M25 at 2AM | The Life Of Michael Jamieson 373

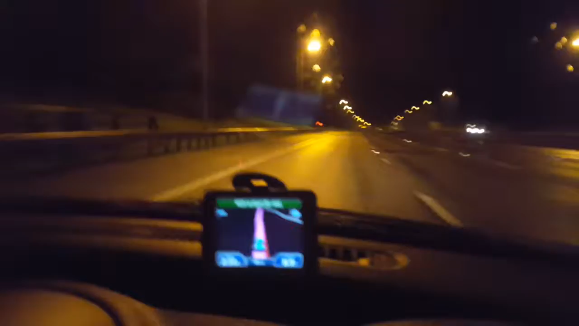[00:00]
So I'm aware that this might be illegal but fine. I'm being perfectly safe just to let you know but I just, this is the most unique experience of my life. As you can see it's 1.57am and I'm on the M25, the busiest road in the United Kingdom and yeah there's literally no one on there. It's so weird. Yeah, I'm just finding this completely odd. Yeah, unique. There's literally no one in front of me, no one behind me.